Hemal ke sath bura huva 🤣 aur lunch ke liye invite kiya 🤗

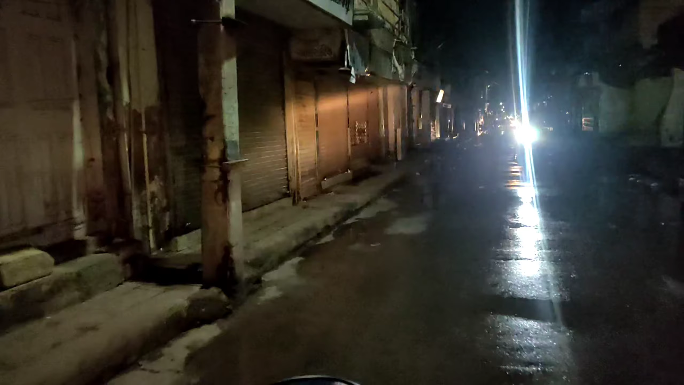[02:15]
बजे का मार्केट का हाल इसा होता है सुना सुना एक यहीं स्ट्रीट के नहीं ही होगा आफ,